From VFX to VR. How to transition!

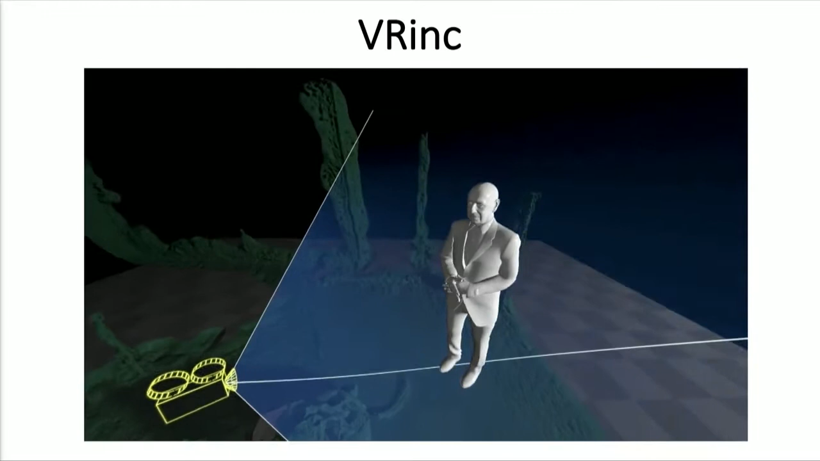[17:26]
Using an approximate digital model, we were able to line up our main actress performance in 3D.
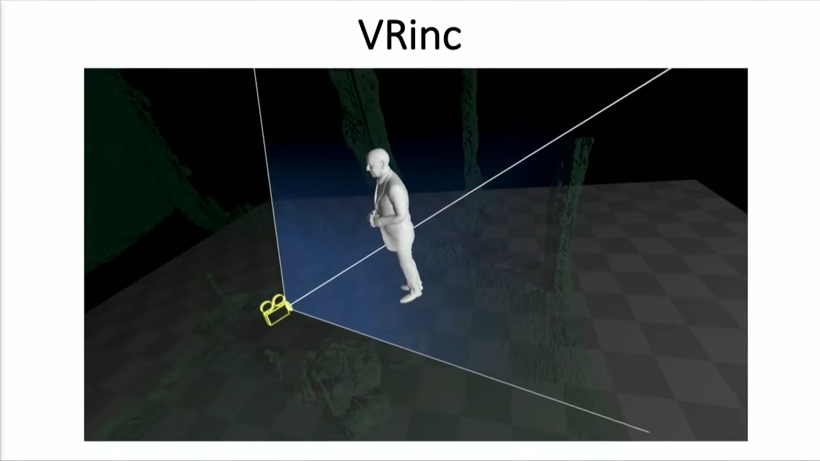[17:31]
This model accurately portrayed its physical location in 3D space.